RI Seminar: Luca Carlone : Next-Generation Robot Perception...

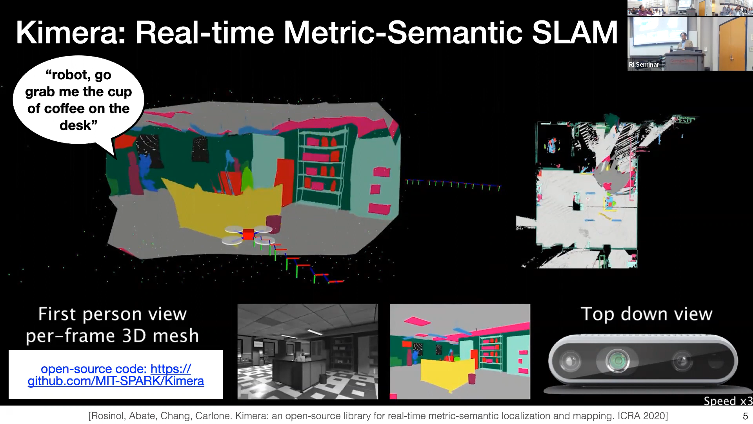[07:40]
The robot will need some information about the geometry without obstacles. We'll also understand, need to understand the semantics. What is the cup of coffee? What is the desk? And I'll get to the desk and the cup of coffee. So clearly we need metric semantic maps. So back like, you know, a few years ago, we work on this on Chimera, which is a library for medic semantics simultaneous localization and mapping.
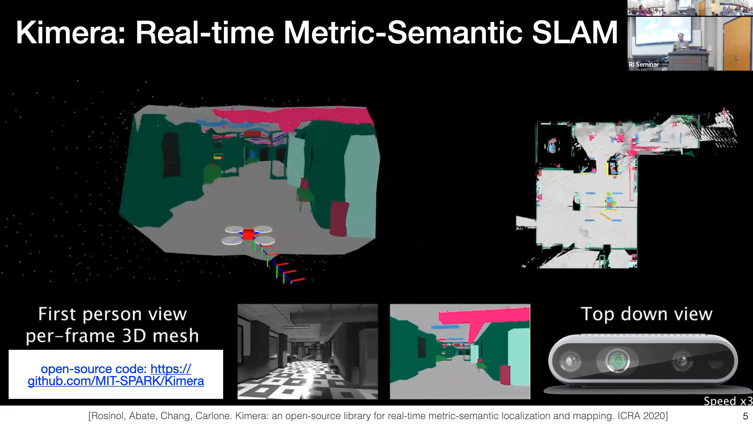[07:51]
I'm not going to go into the details of Chimera. Many of you have seen this before. But Chimera essentially is taking camera images and initial data and is collecting all these images. And in real time is transforming these images into a 3D metric semantic mesh. So what you see here is a 3D mesh model.
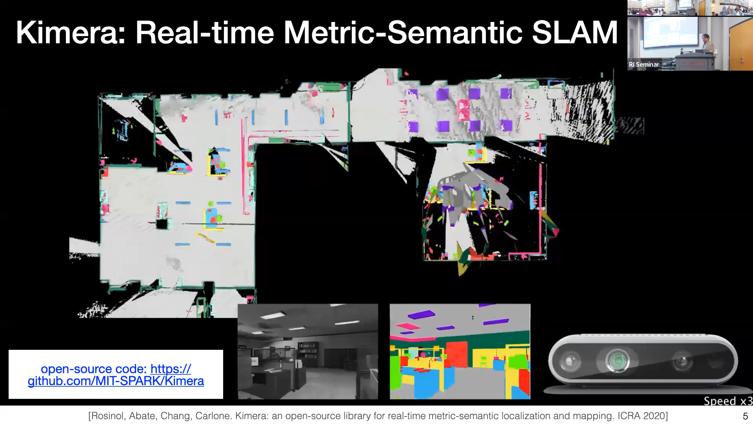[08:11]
Let me be like, you know, restart the video. And each phase of the mesh is labeled with some color, which corresponds to the semantics of the corresponding phase.
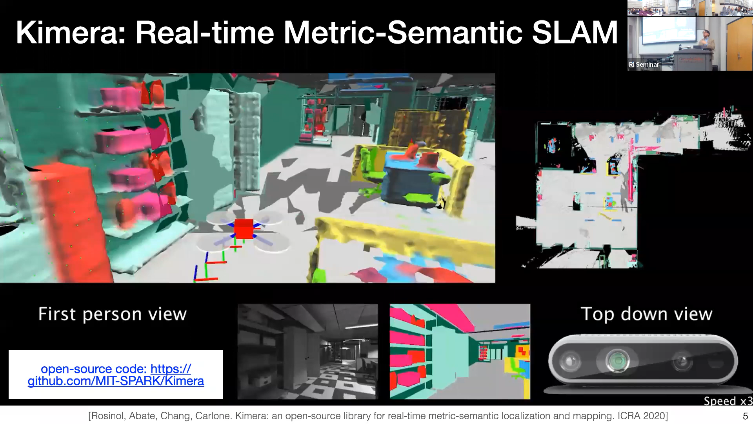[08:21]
So at this point, this technology will be sounding very common and many groups will have the same technology. Something that really stands out in Chimera would say, besides it being metric semantic 3D reconstruction pipeline,
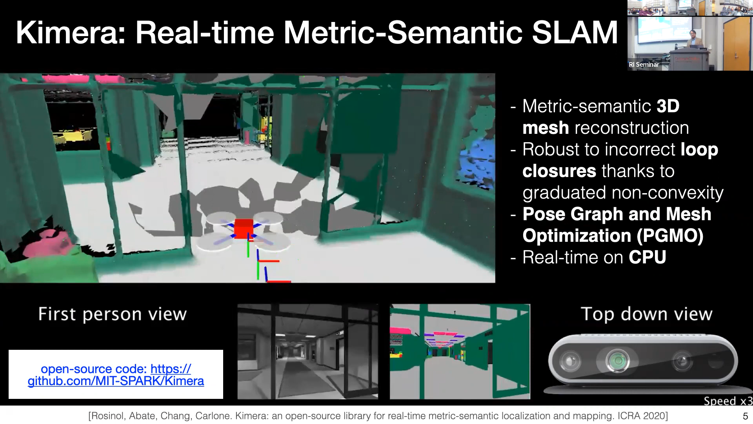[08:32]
is that we have a lot of robustness to loop closure detections and incorrect loop closures. And this connects to the second part of the talk, which is on certifiable algorithms. We also have this technique, which is called post graph and mesh optimization, in which we can correct them up in response to loop closures. And something that really stands out in practice is that all these can be done in real time on a CPU. Okay, so you don't need GPU compute to do this.
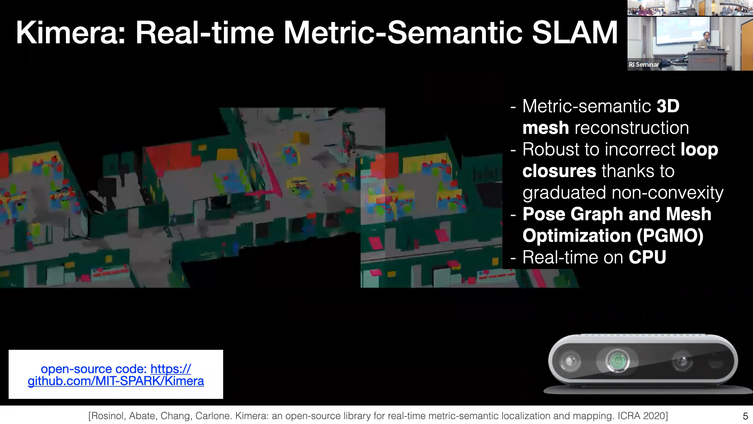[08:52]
So definitely we need metric semantic maps. But why am I obsessed with hierarchical maps?
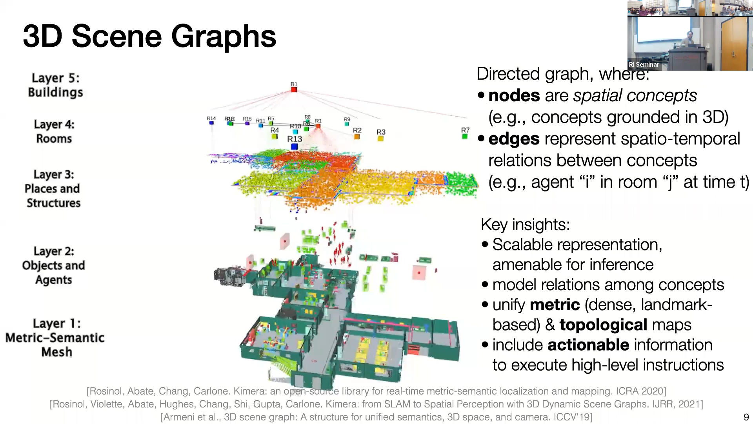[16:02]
I can tell the robot, go to the kitchen, grab me a cup of coffee on the desk, and the robot will know all the semantic concepts to do that. Of course, our work was not just to define the representation. That's the easy part, I would say. Our representation, our work went into developing algorithms that can build this representation from sensor data. We went to a number of iterations and number of different algorithms. This is the latest one I'm showing here, which is called Hydra. It's something that we proposed at RSS last year. So what Hydra does is starting from, again, you deploy the robot in a completely unknown environment. Hydra is starting to operate the robot moving around.
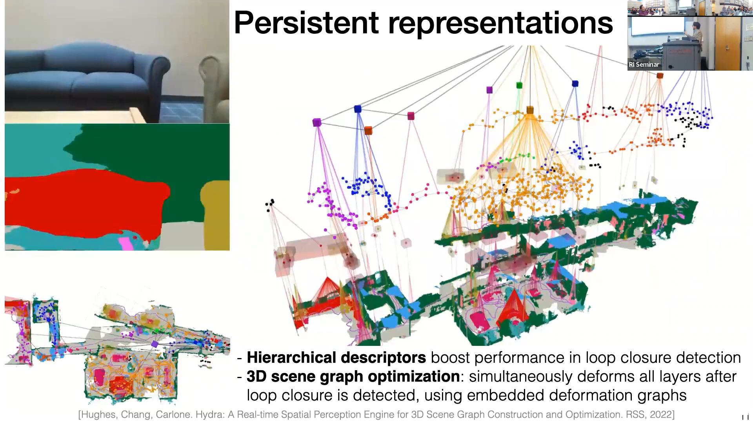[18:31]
the 3d view, as well as a top view of the scene graph, which is reconstructed by Hydra. What I want to show in this video is that you can see that the robot is starting on the first floor of this building is going up to the stairs is going to the second floor.
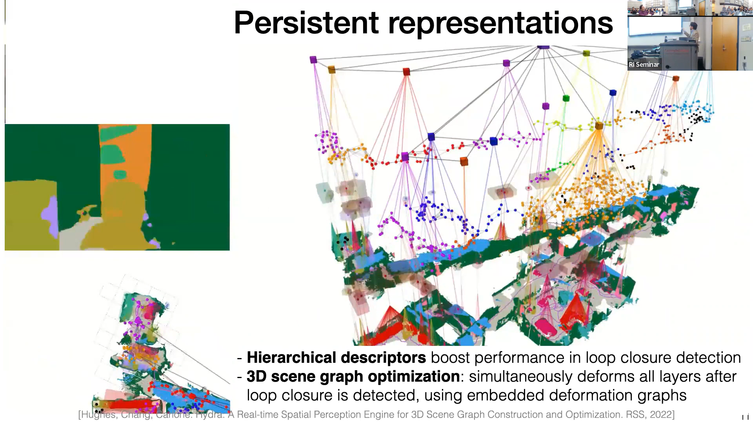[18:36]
But you can see that the robot is drifting a lot right, because everything is sensor based there is some visual inertial odometry,
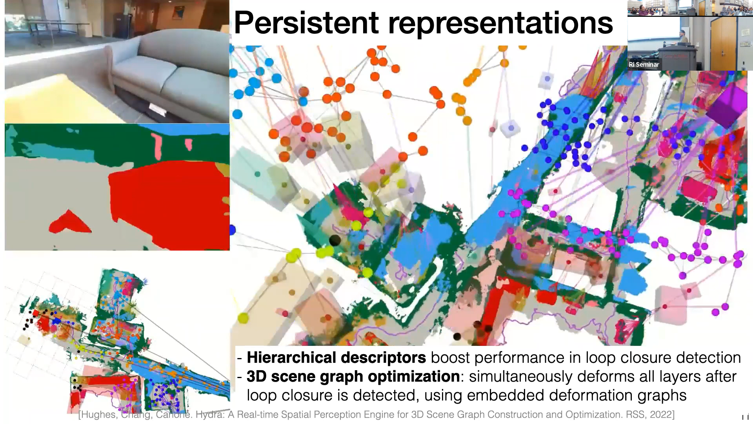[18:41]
which is running and essentially the estimate of the robot will drift.
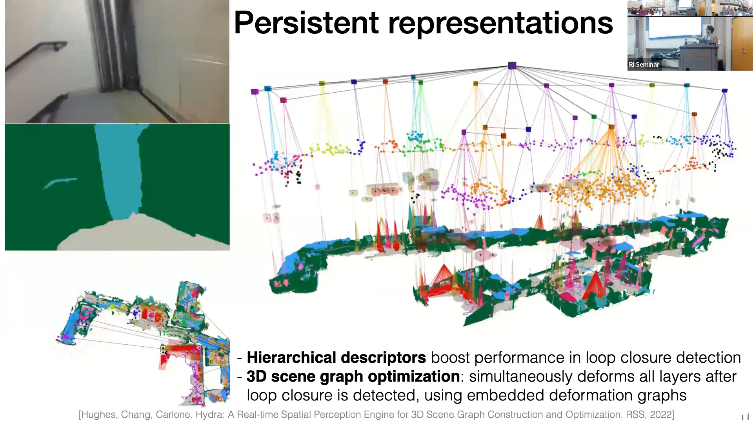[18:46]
And that is also visible on the top view reconstruction of Hydra.
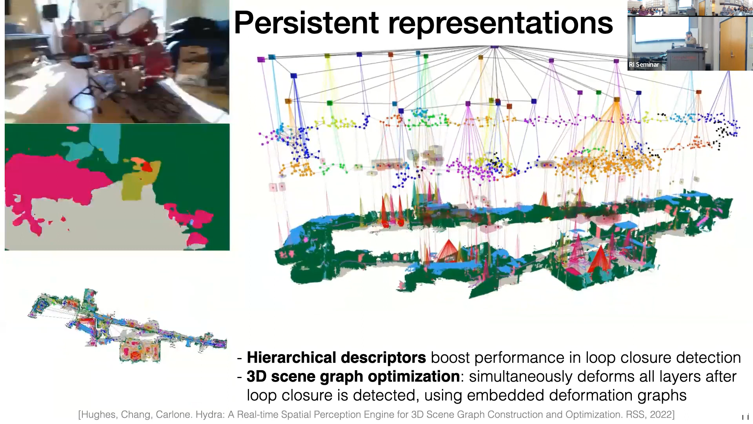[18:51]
What we show, we show a couple of things we show that once you have the scene graph, you can do much better place recognition. So now that you have the scene graph you can use objects, you can use places, you can use room information to do much better job at doing loop closure detection and place recognition. And indeed what happens in the middle of this video is that the robot is going is drifting,
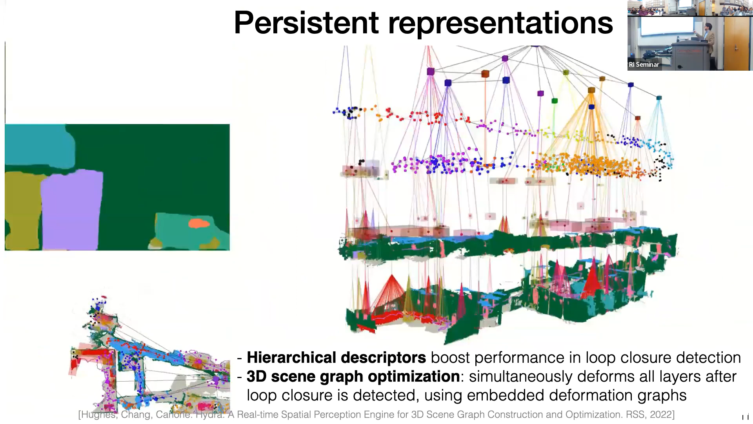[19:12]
but it's coming back to the original location and is able to detect a loop closure there.
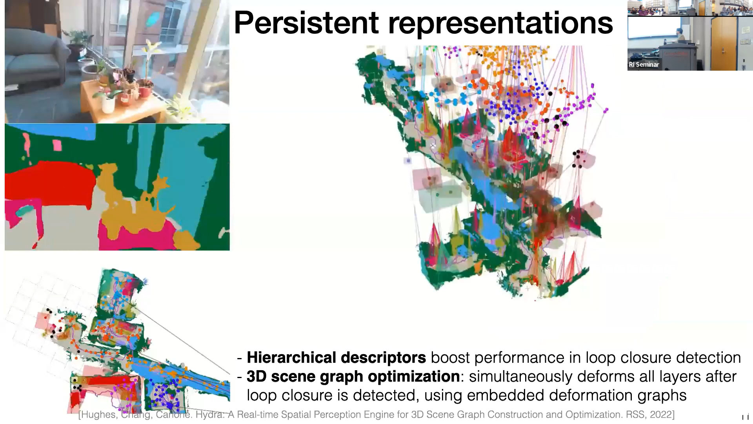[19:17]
Not only that we propose a framework which is called 3d scene graph optimization,
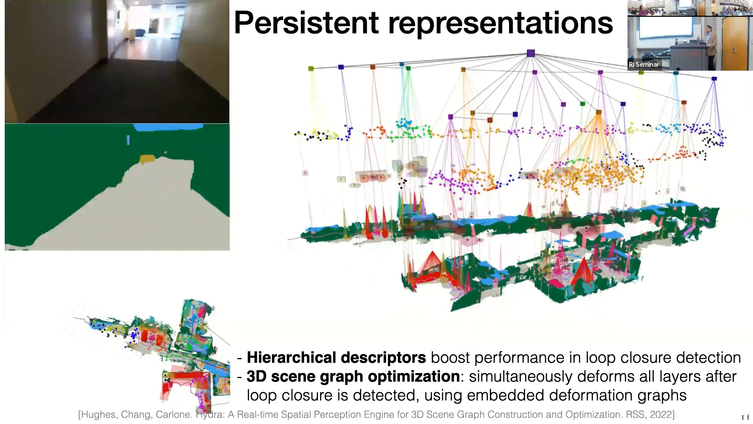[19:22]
in which we show that by solving a single optimization problem, you can correct all the layers of the scene graph through a single optimization.
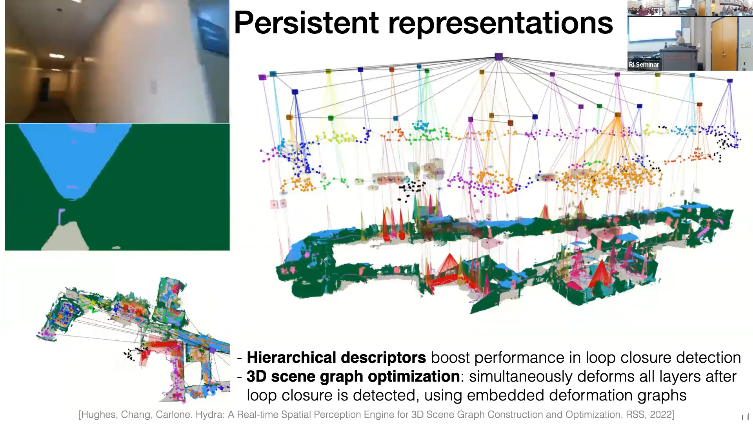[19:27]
So that essentially is generalizing post graph optimization to optimize metric semantic representations like this.
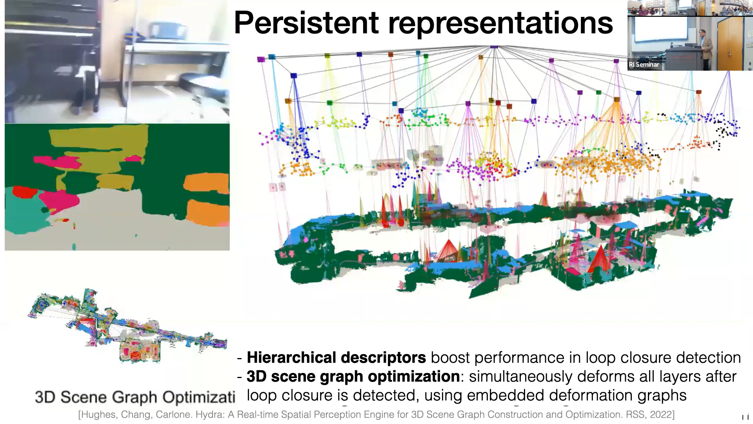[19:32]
So you see, at this point, there is a snap, which is essentially the loop closure correction from our 3d scene graph optimization approach.
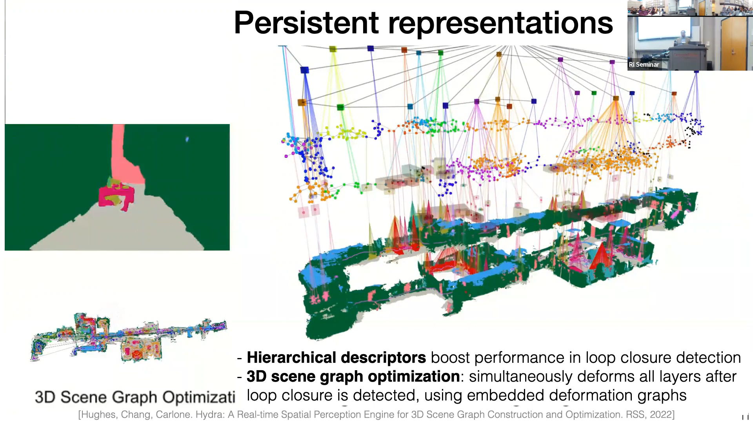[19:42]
I have a little bit of quantitative results I don't think that you know they're important to look at the papers, but essentially these are saying that we do a decent job at segmenting rooms in particular on. On these data sets the precision that we get in segmenting the rooms is around 70% for Hydra different variations of Hydra gets a little bit lower in very different environments like subways. Just one second and they compete very well with approaches which are offline the last line is chimera,